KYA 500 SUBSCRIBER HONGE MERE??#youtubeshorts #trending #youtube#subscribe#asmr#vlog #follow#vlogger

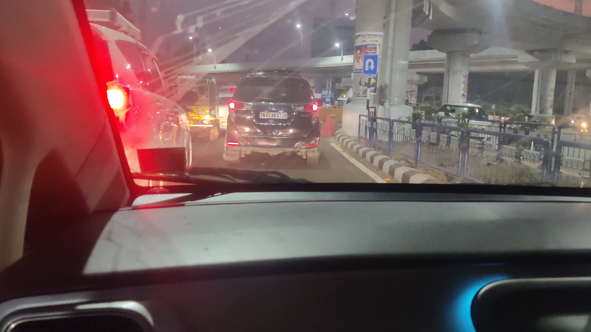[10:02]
सो जज करने वाली बात नहीं है, तो हमने ले लिया यू टर्न. और अब कहाँ जा रहे हैं? फ्लाईओवर में जाएंगे? अरे फ्लाईओवर से नहीं जाएंगे. अभी कहाँ जा रहे थे? पहले फ्लाईओवर से जा रहे थे.
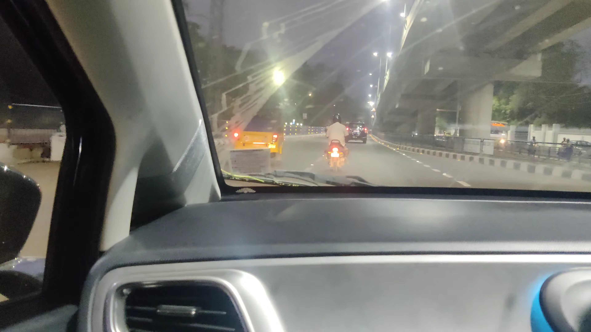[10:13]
अच्छा, अब हम दोस्तों दूसरे रास्ते से जा रहे हैं. पीले पीले ऑटो.
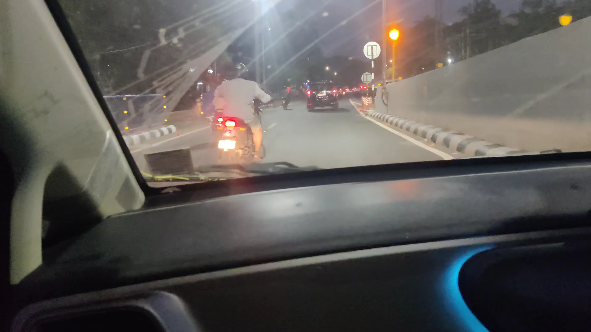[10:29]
ओहो हो, एक दबंग गया दोस्तों. वाह वाह, जरा देखिए नजाकतें.
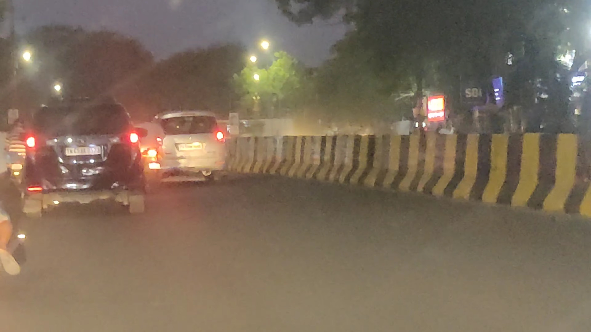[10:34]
ओहो हो हो, बस इसलिए हम पीछे रह गए क्योंकि शिवम की ड्राइविंग बहुत स्लो है दोस्तों. तो दोस्तों अपडेट ये कि हम गए रास्ता भटक और अब हमने मैप लगाया है तो उसके अकॉर्डिंग जाएंगे.
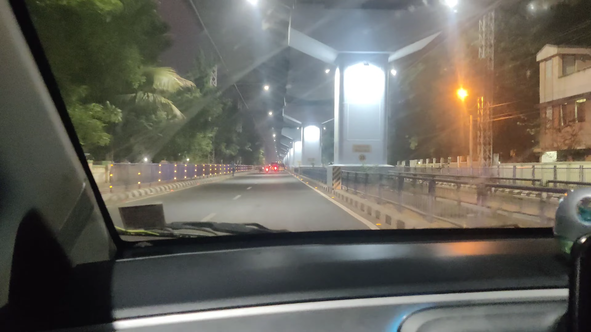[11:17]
तो ये दो ऑटो वाले ऐसे साथ में चल रहे हैं जैसे कि युगल नव युगल जोड़ा हो, मतलब ये साथ ही में चल रहे हैं.